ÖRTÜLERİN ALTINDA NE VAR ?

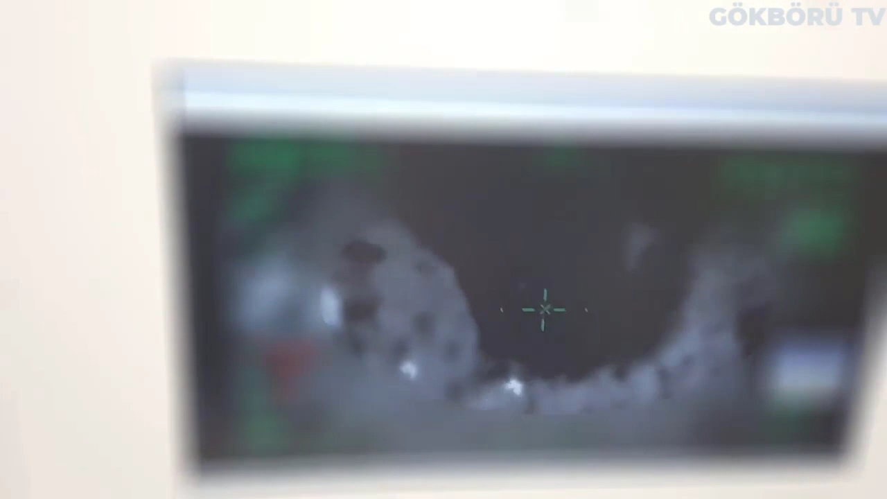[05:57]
Oda tipi yer kontrol istasyonları ile harekat merkezi içerisinden çoklu görev yapabilme yeteneği elde edilmektedir.